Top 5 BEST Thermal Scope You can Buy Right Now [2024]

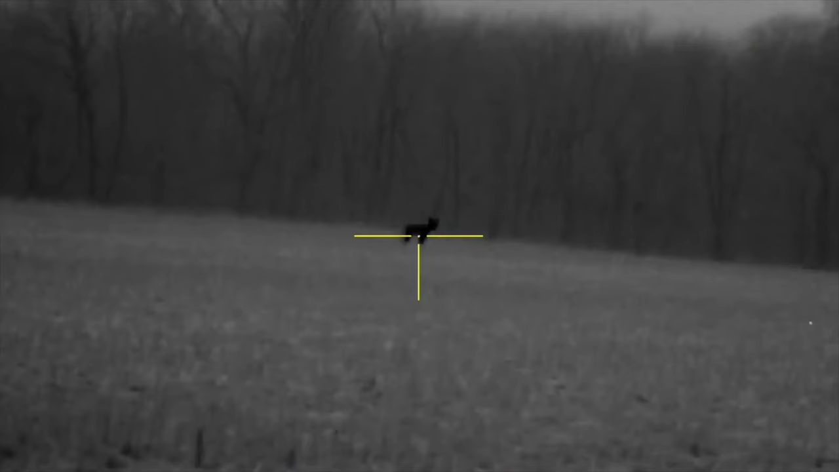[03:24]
The zoom was completely smooth and it boasts a one shot zero. The recoil activated video is a really neat feature on this scope as well.
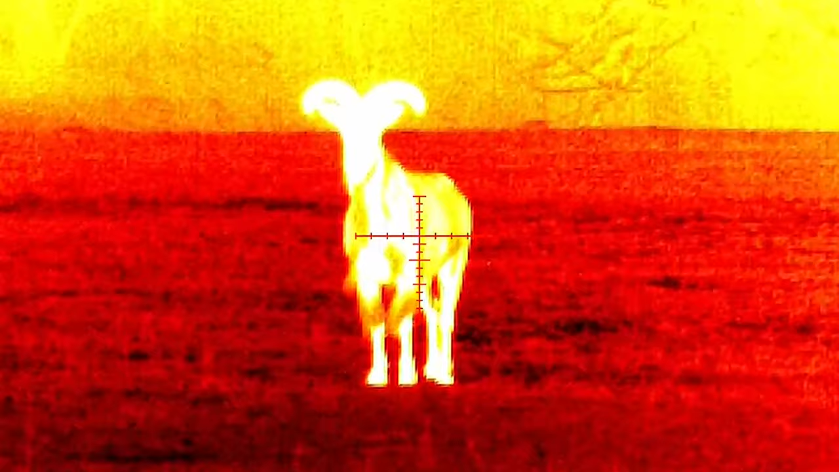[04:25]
It boasts a stellar detection range of 1950 yards with identification
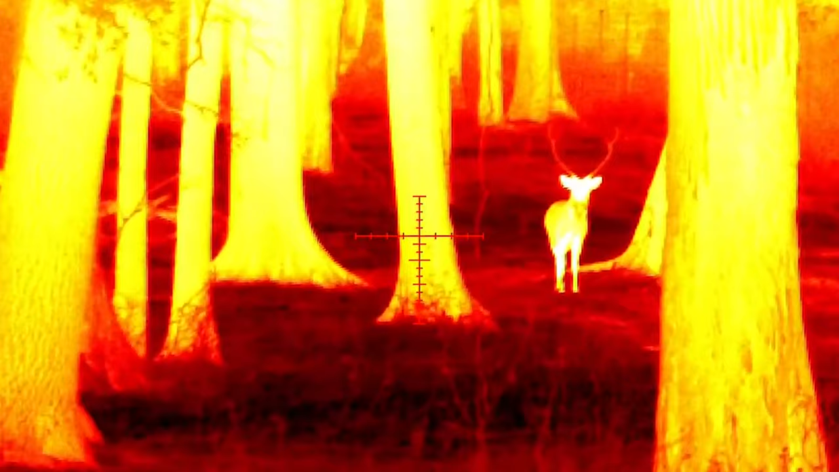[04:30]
and recognition ranges of 475 and 800 yards.
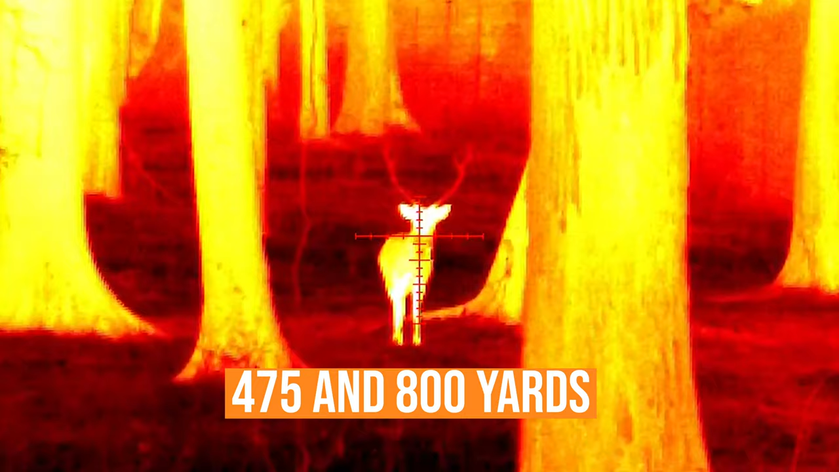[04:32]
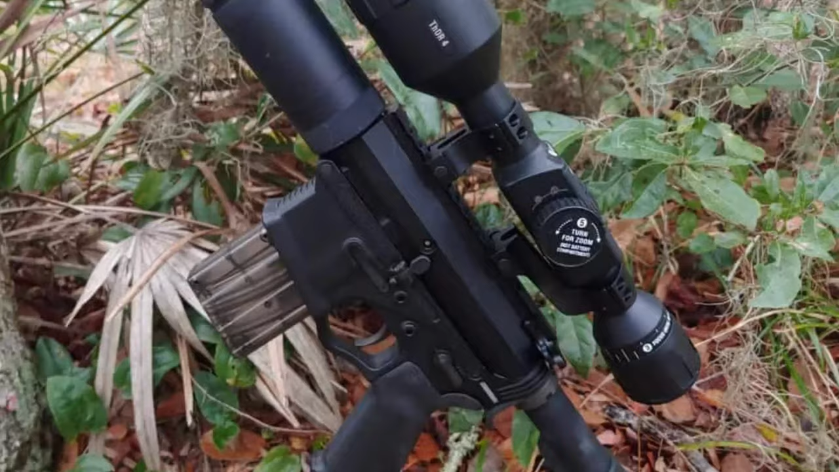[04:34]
These features combined with a 50mm objective lens and high resolution microballometer make for
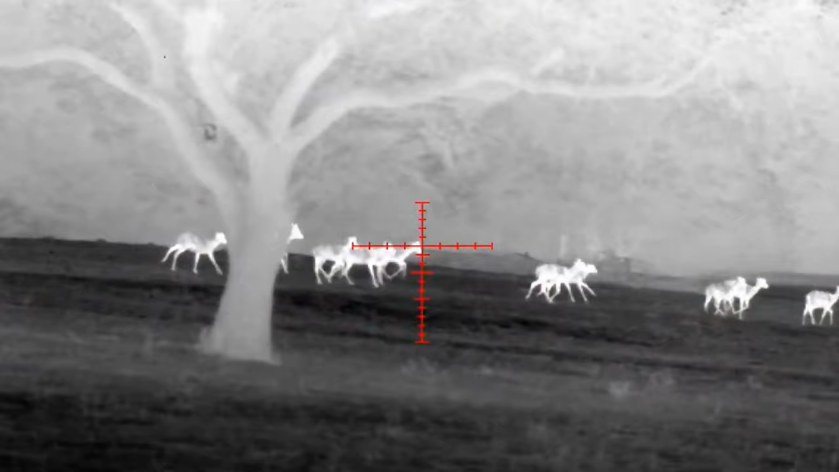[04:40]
one of the most crystal clear thermal imaging experiences on the market.
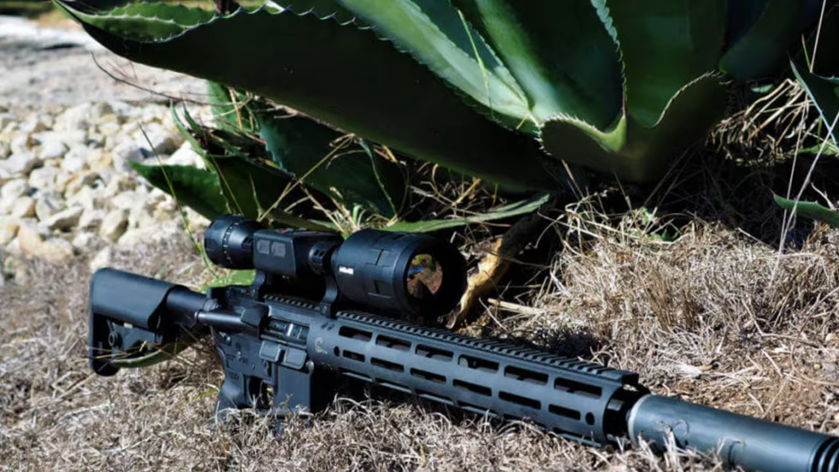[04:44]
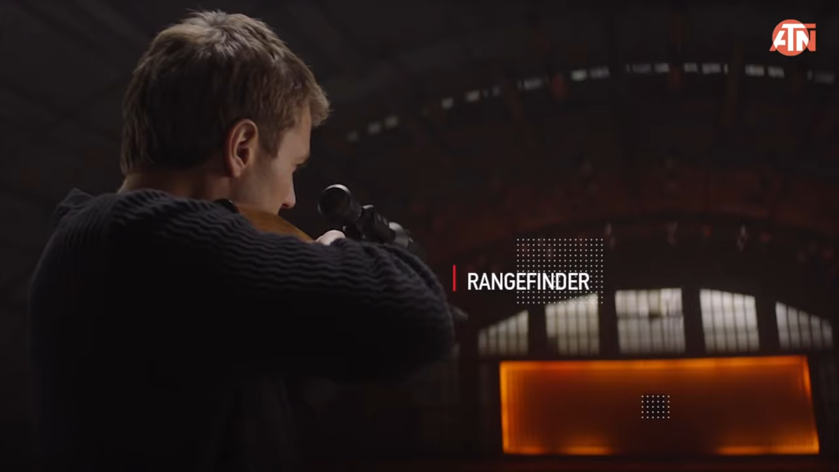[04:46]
As a relatively inexpensive add-on, I recommend the auxiliary range finder to pair with your scope.
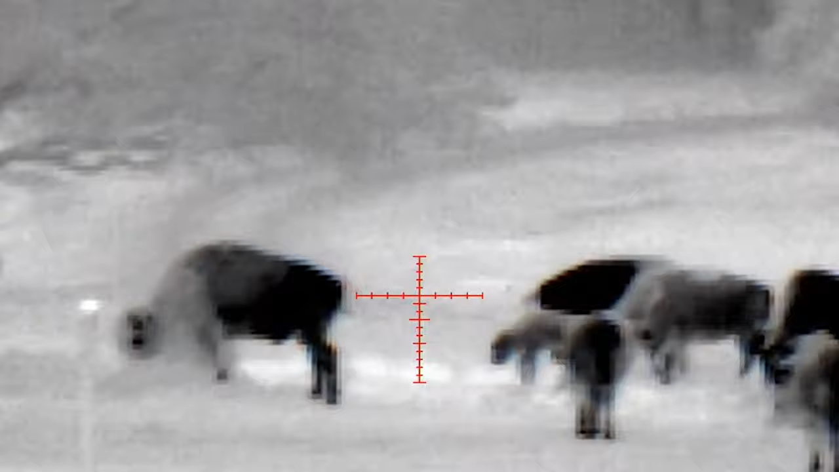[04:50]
It'll ultimately unlock crystal clear long range capabilities and help you adjust for distance, windage, and ballistics with ease.
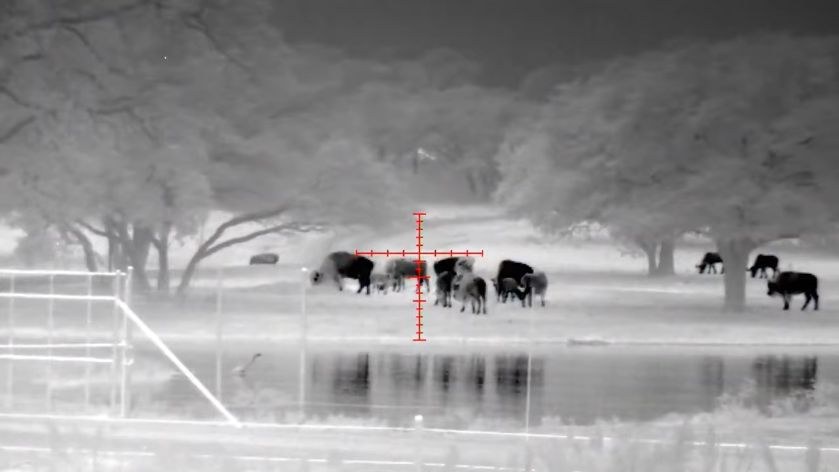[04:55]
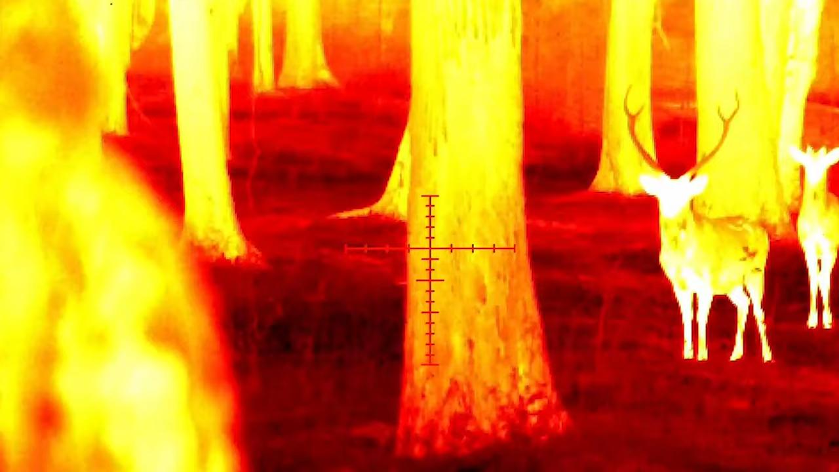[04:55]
Further, it'll allow you to store several weapon profiles in your scope.
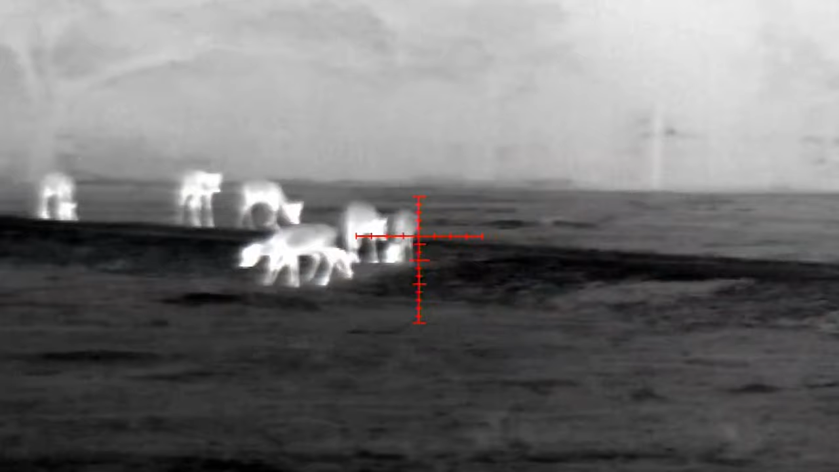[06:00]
When using the edge detection mode feature, you can also reduce the brightness of your views.
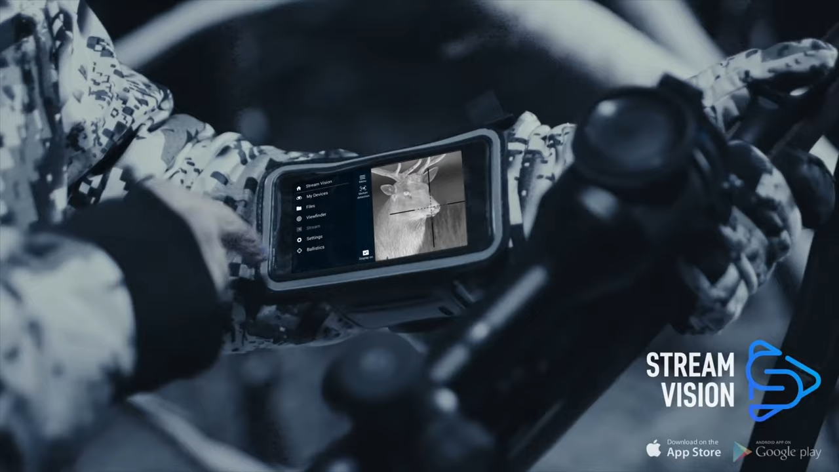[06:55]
The scope comes with a USB port so you can connect it to your computer and upload your videos. The AMOLED display screen shows images in high-resolution.